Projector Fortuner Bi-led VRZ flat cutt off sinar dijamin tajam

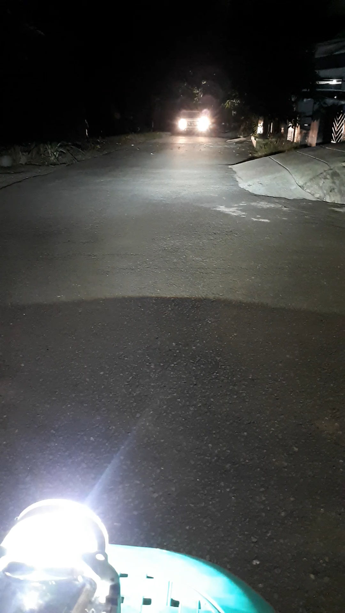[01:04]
nah ini untuk headwind ya Oke coba kita lihat untuk sinar kiri ini tajam banget jadi kita desain untuk fa semaksimal mungkin pada posisi cut off ini hasil oke banget nih coba kita tampilin ke depan di mobil tuh Hai cut off nya masih oke